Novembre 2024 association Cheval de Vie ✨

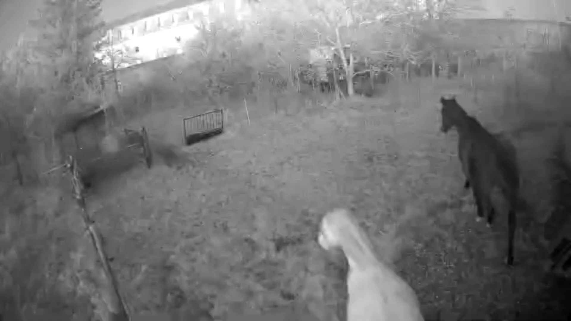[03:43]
Mais il y a encore tellement d'herbe à manger que là, je sais que si je mets du foin, ils ne le mangeront pas. Bon, et vous voyez, grâce à la caméra, on peut voir que c'est comme ça jour et nuit. Et ça ne s'arrange pas quand j'ouvre une nouvelle parcelle.